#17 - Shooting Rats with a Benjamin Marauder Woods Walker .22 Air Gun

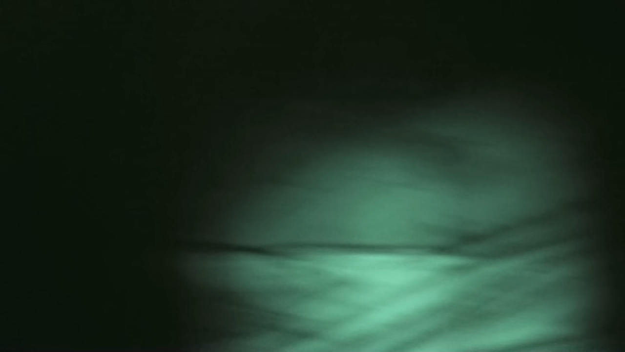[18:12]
This is some old wind-damaged building,
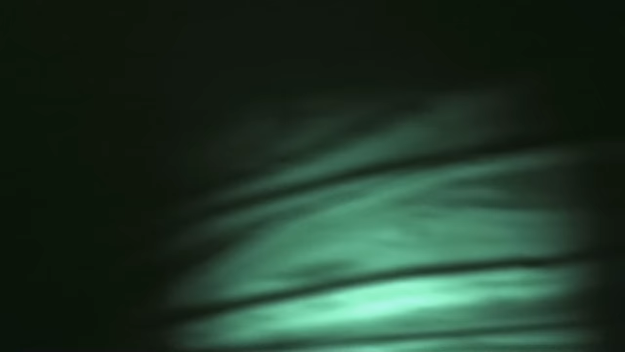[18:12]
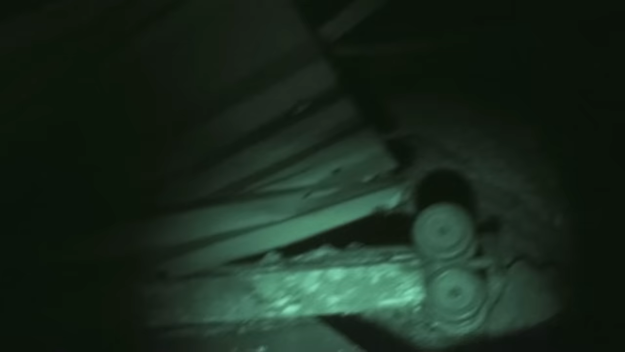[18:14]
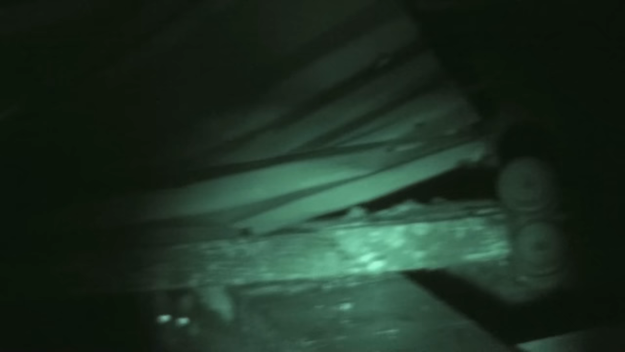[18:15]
a big door for one of the barns.
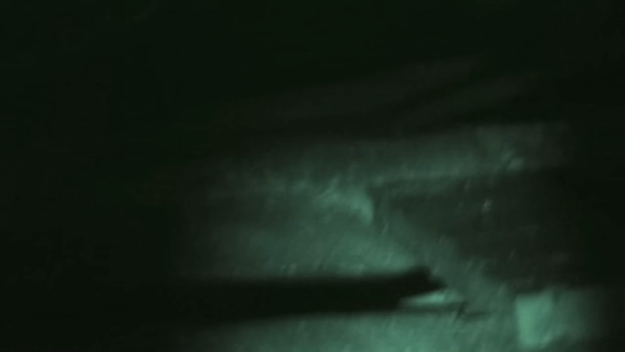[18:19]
The wind blew it down and damaged it.
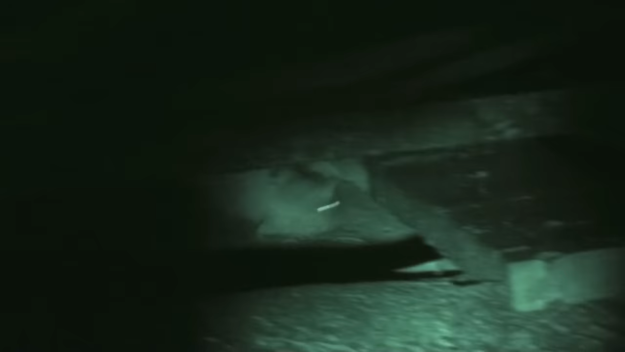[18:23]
And they've got it pushed off to the side and of course the rats immediately use that for habitat.
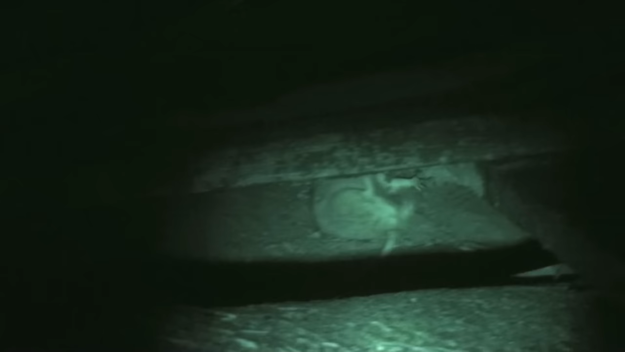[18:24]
And here you find the guy that we had in our introduction picture. That's where that picture came from.
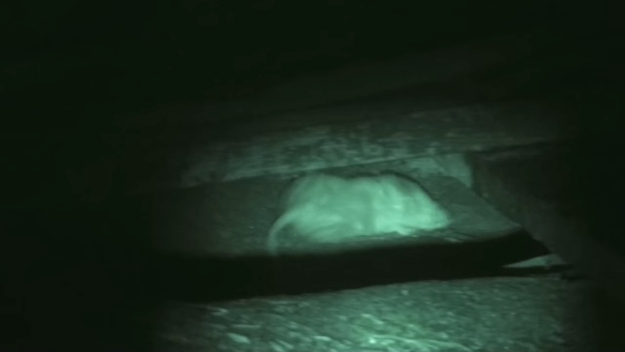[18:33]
He doesn't look like he's having any fun at all. Big fat rat.
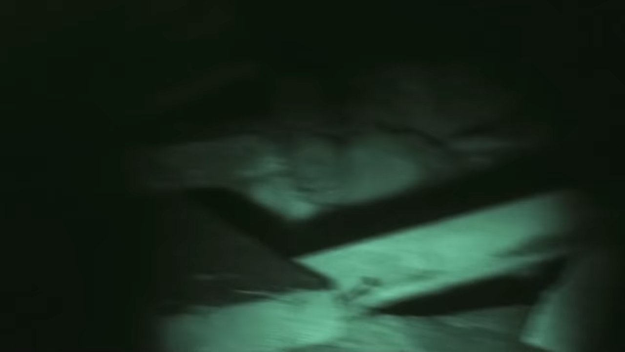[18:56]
Whoa, who's back in there? Let's see if we can pick up some eye reflections.
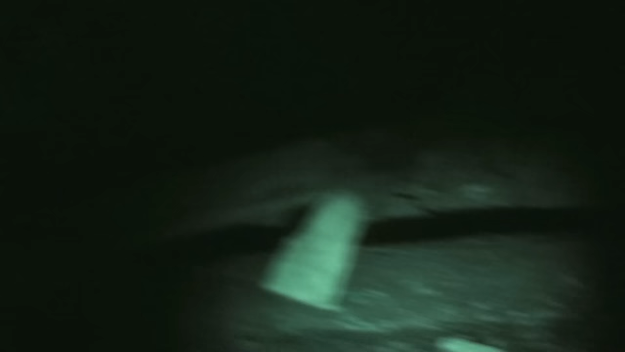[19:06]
Another mark for the good guys.
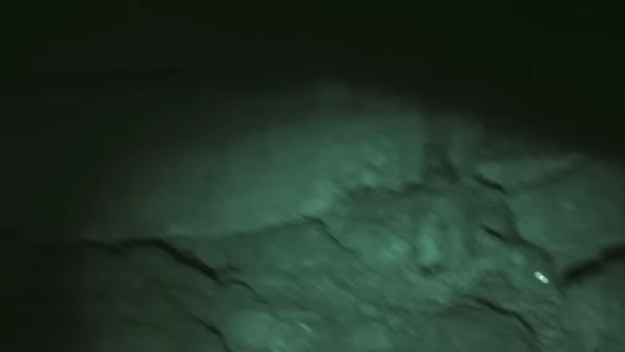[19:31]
And a follow up shot. Just to make sure.
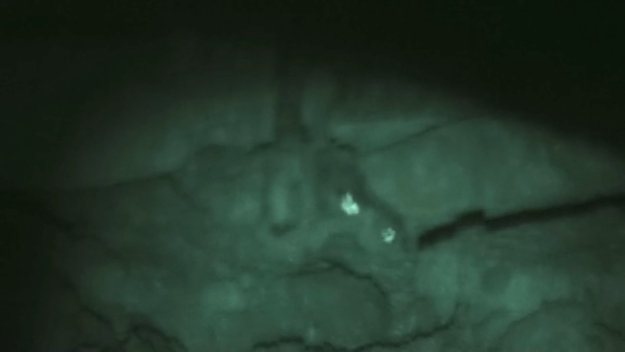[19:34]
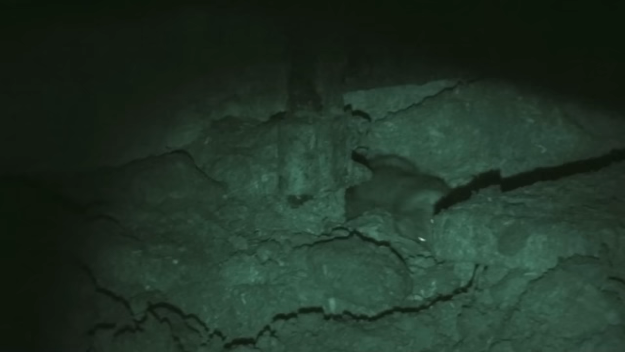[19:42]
And once again that characteristic hind leg kick, tail flipping motion. Animal brain activity has been stopped.
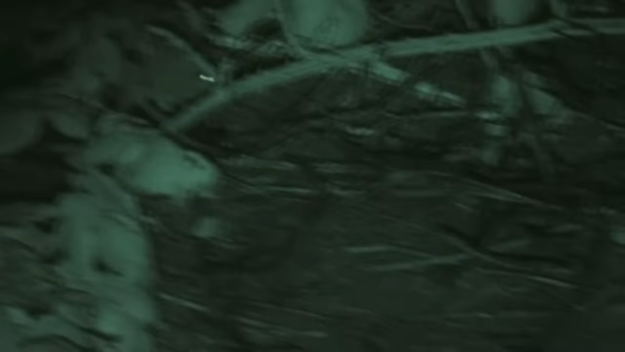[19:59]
You'll see the same thing here.
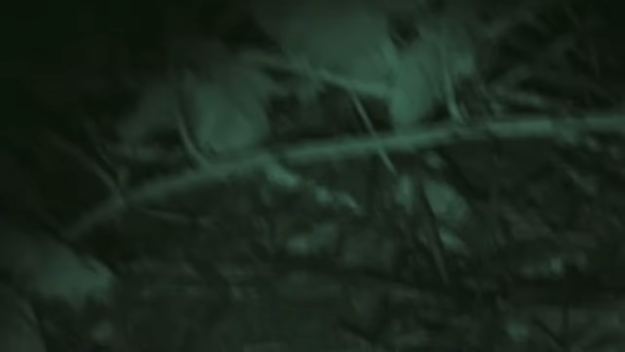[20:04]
They start into that very characteristic kicking and tail motion. Also that sound you just heard was the
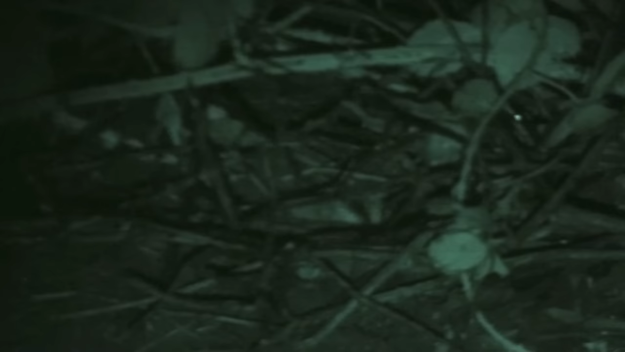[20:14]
bolt closing on an empty clip. It was also my last clip. So here I stand watching this rat kick his way into oblivion. And who shows up but his partner. And I have no more pellets and I'm out of air. So I get to be a spectator with an itchy trigger finger.
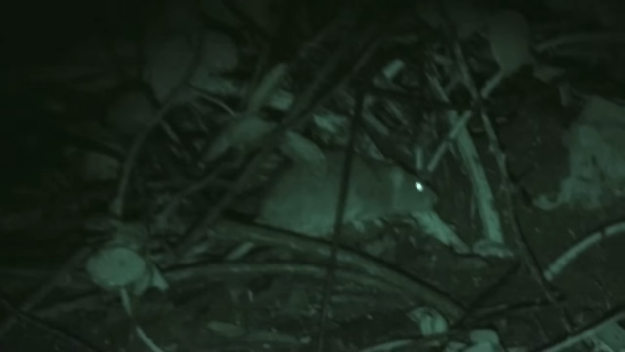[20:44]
Can you, can you believe that I didn't get to take a shot at this guy. But I hope I get him later.
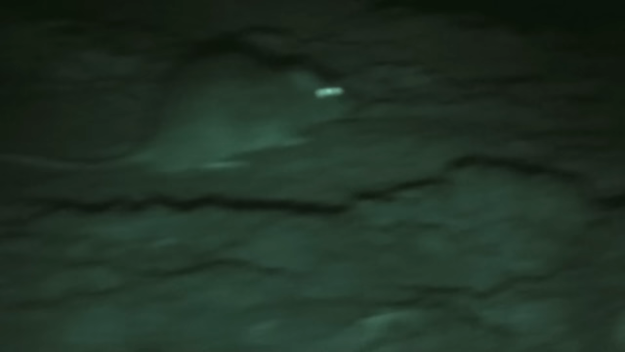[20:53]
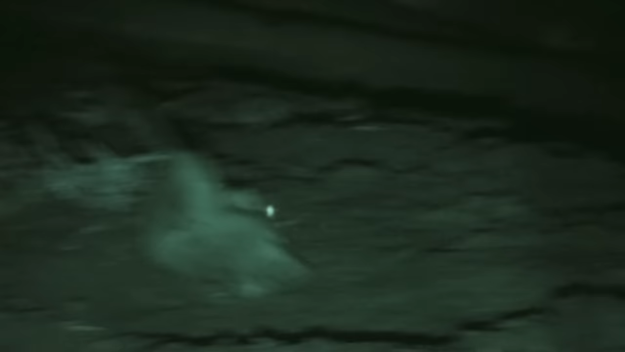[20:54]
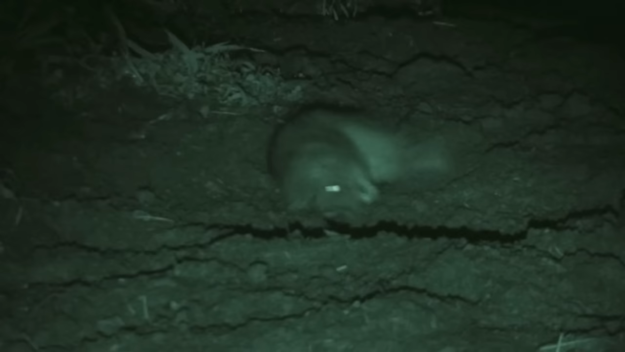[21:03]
And another characteristic well shot rat shot through the head you can see the blood on the top of the head. The very characteristic behavior. Brain activity has ceased.
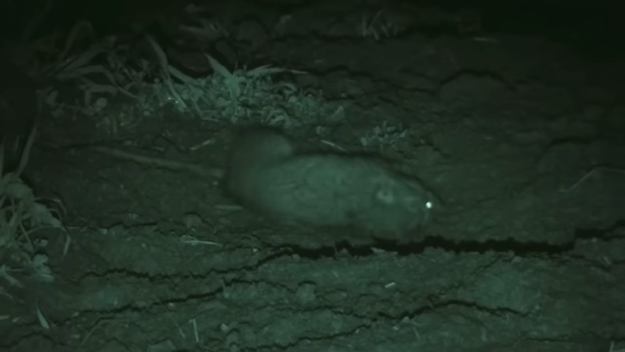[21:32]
Spinal nervous activity is keeping the legs kicking for a short time. And when that stops they are dead. But pretty quick death. Pretty painless. It's like most things that you do try to do the right way. It's harder than the poisons. But it is the right way to do it. Don't know of a better way yet.
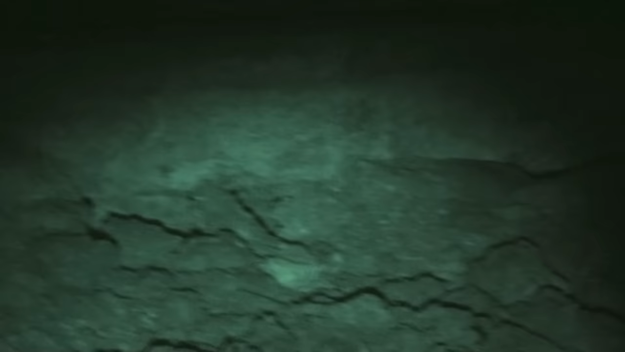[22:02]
Traps are impractical. Poison is unthinkable. Well wait a minute. This is a, this is that same guy we watched. There you go again. We shoot one and the other comes running out. This guy. He's gonna be right there with his buddy.
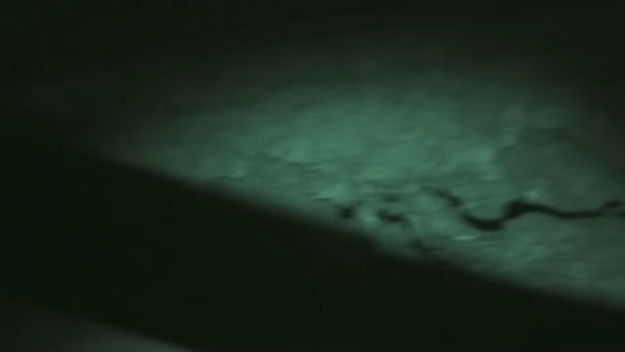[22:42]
Also well shot through the brain. Back legs, tail kicking like crazy. Don't know of a more humane way to
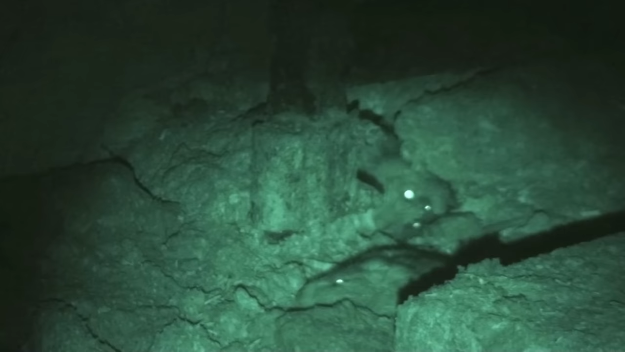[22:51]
kill off these rats than using an air gun. It's very clean.